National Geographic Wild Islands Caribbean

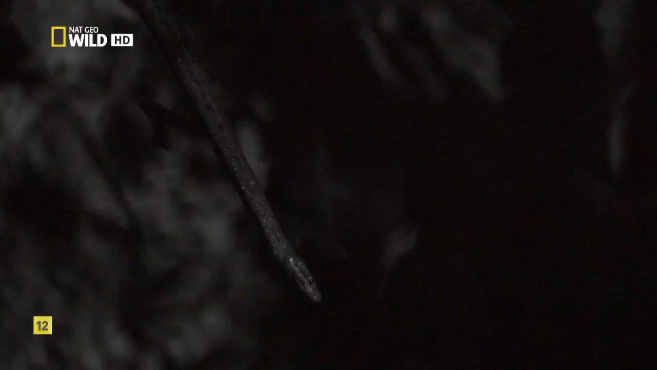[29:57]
With a deadly strike, the boa grabs the bat, throws two coils around it, and starts to constrict.